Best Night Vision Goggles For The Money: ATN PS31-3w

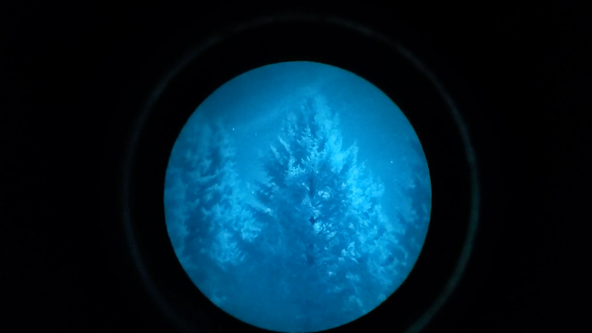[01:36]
The ATN PS31 is available with several different intensifier tube options, ranging in price from around 4,300 MSRP at the entry level,
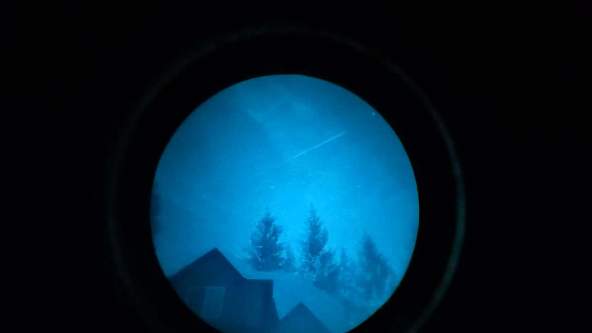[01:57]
In addition to visible light, these fascinating devices can also detect light waves in the infrared spectrum, which is normally invisible to humans.
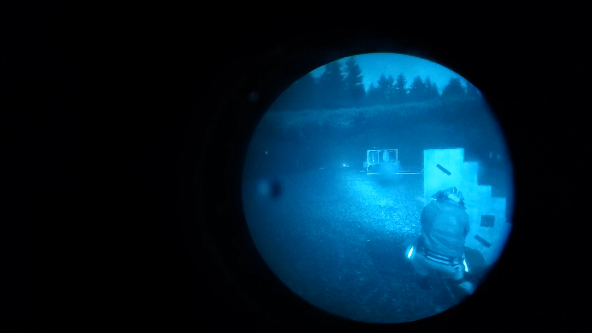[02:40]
3 3⁄4 ounces lighter than the ATN PS31. So what were my first impressions on the PS31? I love the ATN PS31's image clarity, and I also appreciate the easy-to-use controls. I like that the unit has a wide-angle 50-degree field of view.
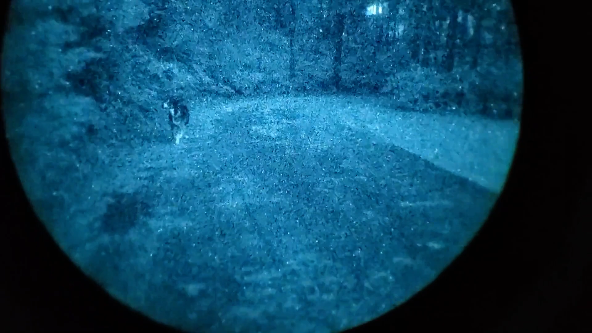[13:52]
I've looked through Gen 2 Photonis Echo Tubes, and I got to compare them to my Gen 3,
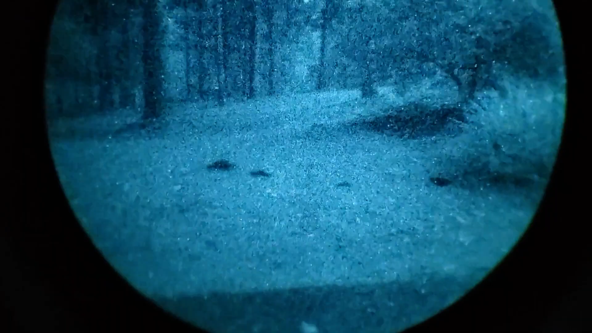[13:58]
and the Gen 3s are far and away superior in terms of light amplification, image quality, and resolution.